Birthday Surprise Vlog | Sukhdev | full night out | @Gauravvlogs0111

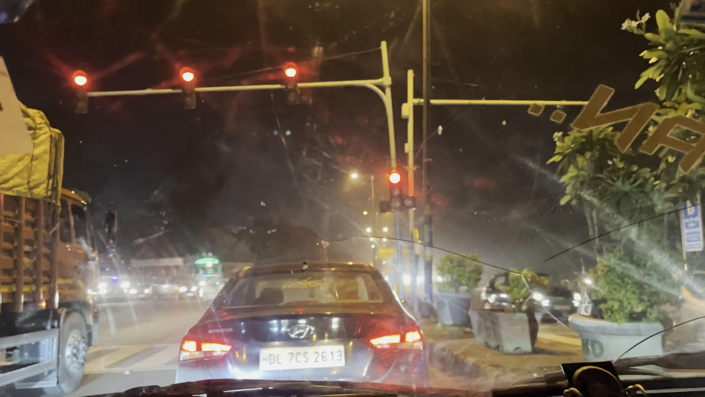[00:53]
बस वो चाम लगा हुआ है वह यह दिल्ली में किसी भी टाइम निकल जाओ जाम आपका पीछा निश्ट का जा रहे हैं
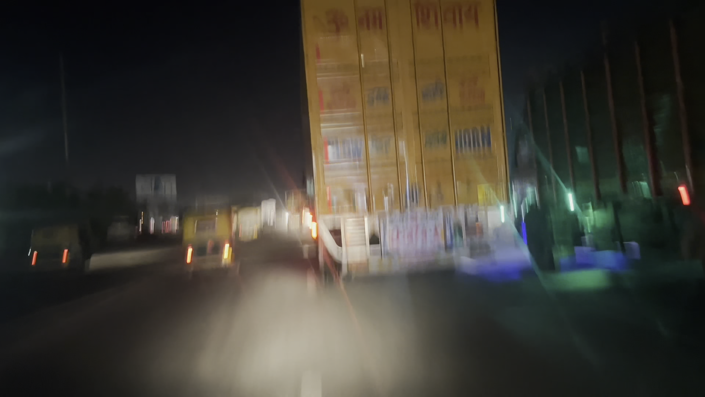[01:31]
लोगाई निकल रहा रहा हुआ। वो डिंदी गारी चला रहा तरकों के विचिमे से